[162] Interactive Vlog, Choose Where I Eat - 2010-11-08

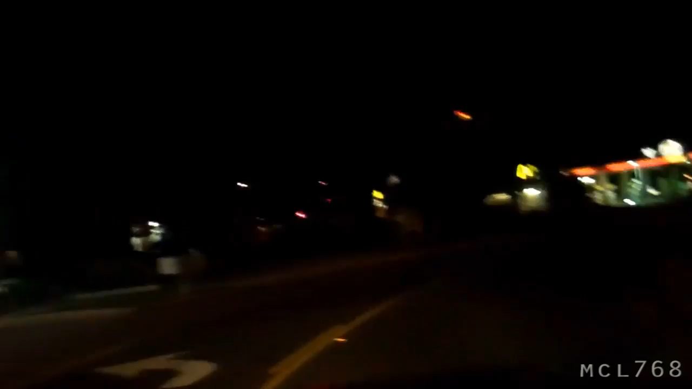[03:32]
Ok Not Jack in the box then Um Let's see Next place Coming up is
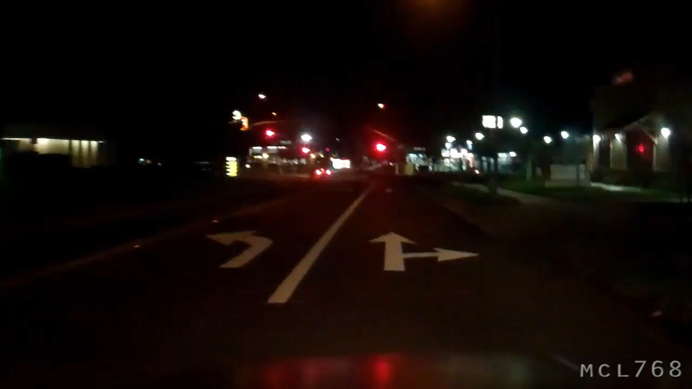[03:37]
Del Taco Click now if you want me to go to Del Taco